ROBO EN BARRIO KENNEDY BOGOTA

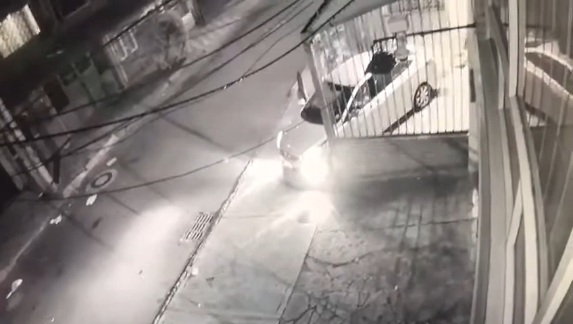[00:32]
Se le apagó el carro al hijo de puta ¿Pero el man se bajó a prenderlo o qué? Ahí le estábamos gritando, vea que bajó al perrito que el hijo de puta le va a pegar un tiro al chapa Nos entramos acá, hay gente que nos entrara, vamos a salir de ahí, entrémonos, entrémonos ¿Pero ahí se bajó el hijo de puta? Sí, sí, sí ¿Y a qué se bajaban?
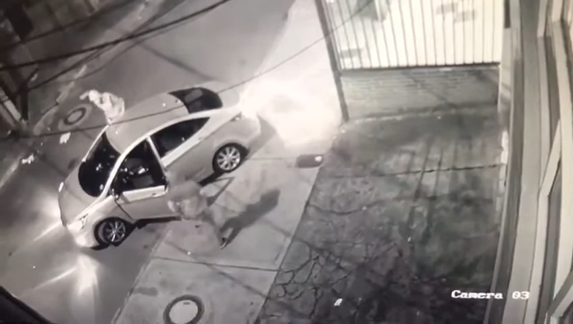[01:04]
Yo no sé, no miraban a ese hijo de puta Algo pasó, es que el carro se le apagó ¿Algo dejaron? ¿Dónde fue que dejaron? No, no sé, cuando se bajaban, se devolvía el hijo de puta y como Alejandro y Rosa estaban afuera ¿Qué? ¿8,5,4? ¿8,5,4? Ah, ya, ya se han patas ¿Pero qué, marica, su? No, papel No, pero qué, las cubitas Eso es porque quiero Ahí, a la cara Ahí, ya, pa' ahí A la cara